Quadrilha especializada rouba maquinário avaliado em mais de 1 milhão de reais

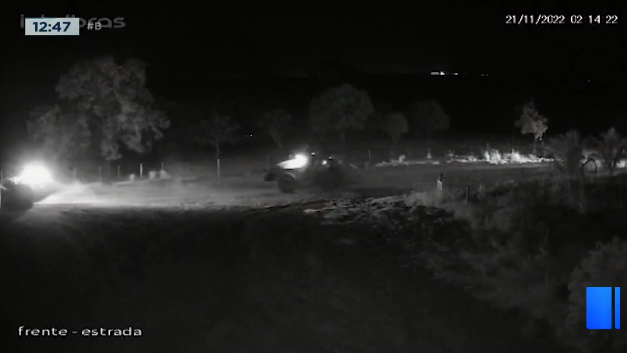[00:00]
Eles mostram aí as máquinas milionárias que foram levadas de uma fazenda em Alvorada, viu? Um roubo planejado, premeditado. As pessoas sabiam o que queriam levar e sabiam também pra quem queriam vender, hein?
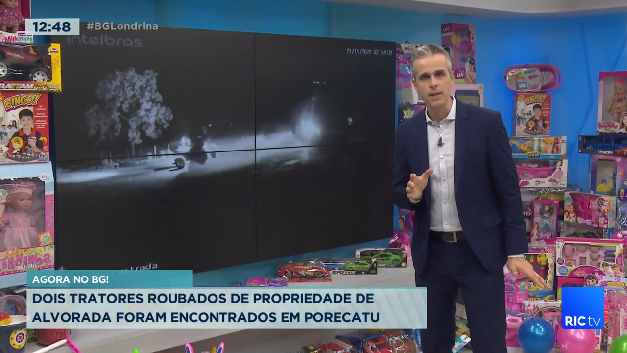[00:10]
Wesley Lemos tá nessa história desde ontem. A polícia conseguiu encontrar mais alguma pista, Wesley, pra tentar descobrir os ladrões dessas máquinas?
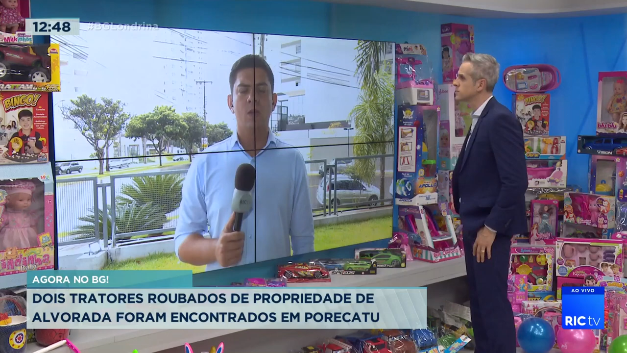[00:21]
Conseguiu sim, viu, pá? As imagens das câmeras de segurança, então são as novas imagens que a nossa equipe teve acesso. Isso mostra o momento que esses bandidos estão, então,
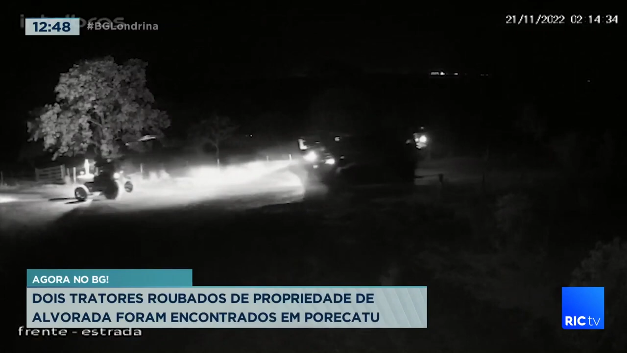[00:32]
percorrendo ali perto de Alvorada do Sul com essas máquinas agrícolas que foram roubadas de uma fazenda. Agora há pouco, inclusive, dois tratores foram encontrados em Porecatu por policiais militares. Ou seja, dois tratores já foram recuperados. Três máquinas agrícolas foram roubadas e uma ainda não foi encontrada pela polícia.